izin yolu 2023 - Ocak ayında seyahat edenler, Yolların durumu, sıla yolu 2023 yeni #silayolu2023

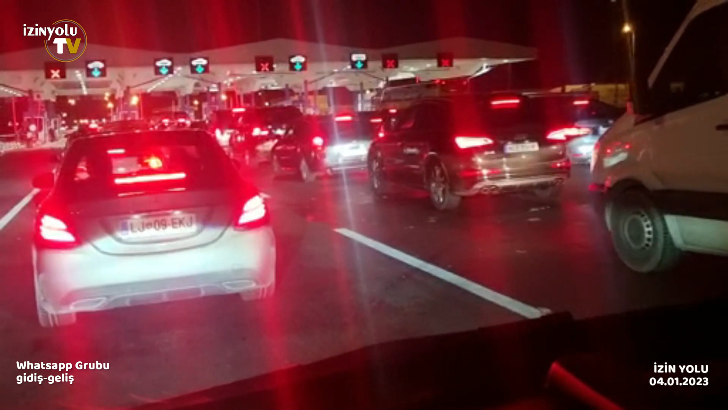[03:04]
21.15 Sırp çıkışı 1 2 3 4 5 peron açıktır. Pek fazla kişi yok. Durum bu. Sırp çıkış 10 dakika sürdü. 10-12 dakika sürdü. Hırvat kontrol hala daha yapıyor girişte. Şu an 4 peron açık. Durum böyle.
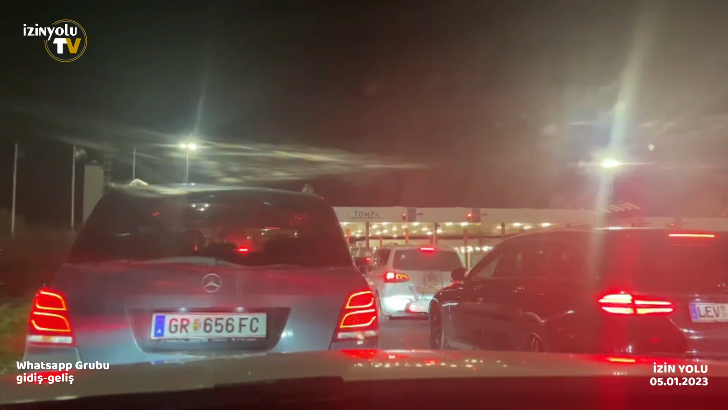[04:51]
Merhaba arkadaşlar. Bugün 5 Ocak 2023 saat 17.56. Sırbistan çıkış, Macaristan giriş, Tompa gümrüğündeyim. İki peron açık. Gayet iyi ilerliyor. Şu ana kadar yarım saattir buradayım. Yani buradan gelmenizi tavsiye ederim.
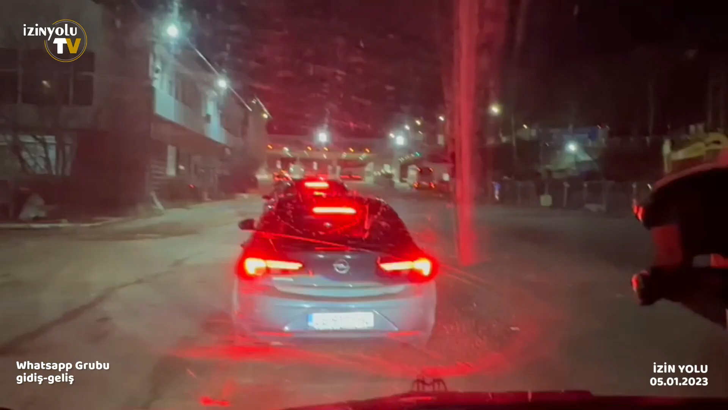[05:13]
İyi akşamlar abiler, ablalar. Sırp'ta iki arabadan sonra hemen geçildi. Bulgar'da tek bir peron açık şu an. Evet, Bulgaristan Sırp gümrüğü kalabalık. Yarım saattir bekliyoruz. Hala Bulgar'dan çıkamadık. Yollar kalabalık. Burada hepsi bir iki şeride düşüyor, beş şeritten. Sola giriyorlar.